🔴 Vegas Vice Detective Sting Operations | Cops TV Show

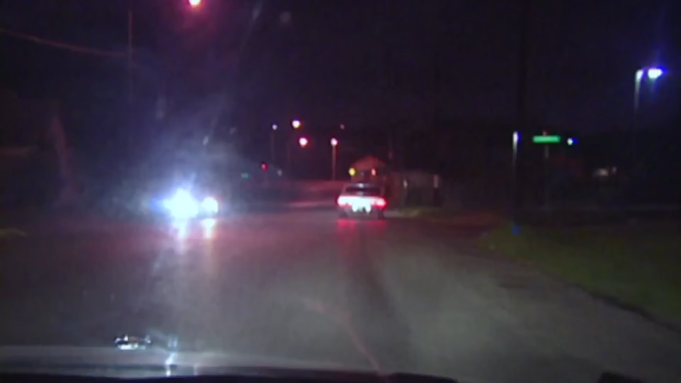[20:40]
We're going to stop this vehicle and use its turn signal twice back there on the last two streets.